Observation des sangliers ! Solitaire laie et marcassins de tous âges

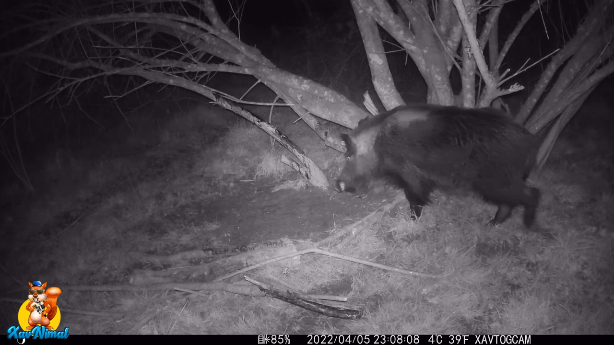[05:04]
Et puis, d'un seul coup, il va rejoindre la troupe. Regardez, là, c'est le soir, le lendemain, puisque là, c'est le 5. 23h, donc là, ça y est, il fait nuit. On voit que ce sanglier est beaucoup plus gros que les autres. Bon, pour ceux qui ne voient pas très très bien, là, vous voyez que c'est un mâle. Peut-être un solitaire, parce qu'il n'y a personne avec lui. Il a l'air tout seul.
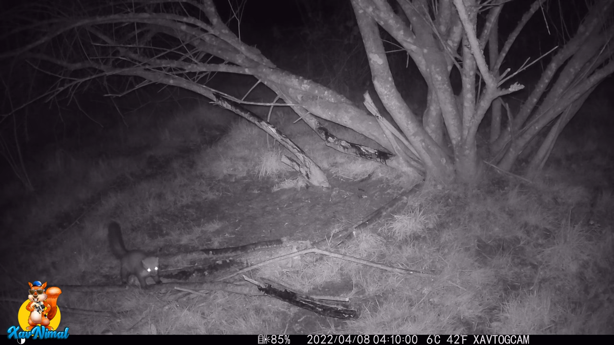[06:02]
Regardez, là, il y a une martre qui passe. Elle essaie besoin pour délimiter son territoire. Elle se frotte un peu. Alors, est-ce que le goudron, il attire aussi ? Je ne sais pas. Hop, voici là, quelques jours plus tard, puisqu'on est là, l'en L8.
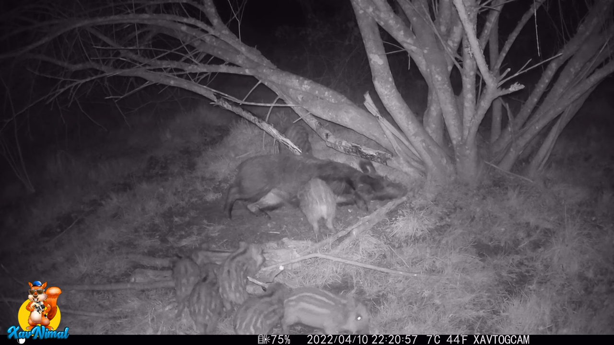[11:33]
Et on dirait qu'il y a deux portées différentes. Il y a un peu plus gros. Alors ceux-là, ils paraissent tout jeunes. Mais vous allez voir dans la vidéo un peu plus tard. Il y en a qui sont encore beaucoup plus petits. Donc je disais, les chevreuils il n'y en a pas beaucoup sur cette vidéo. Et ben, je vais voir dans une prochaine vidéo. Pourquoi ? Parce qu'il y en a qui étaient pleines et quand c'est des petits.